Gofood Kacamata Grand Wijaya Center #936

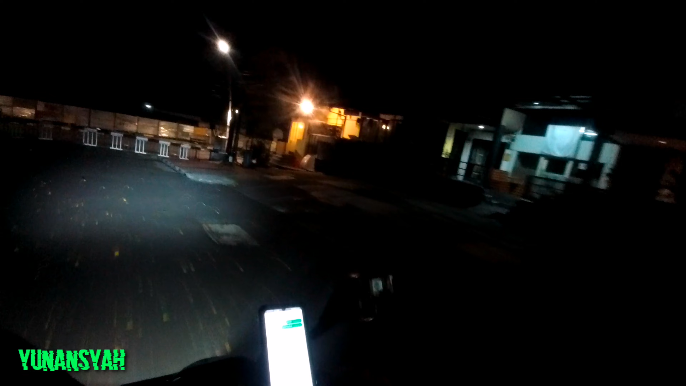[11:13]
Sampai dekat portal. Oke. Udah depan portal. Oh, itu sesuai titik kok. Oke.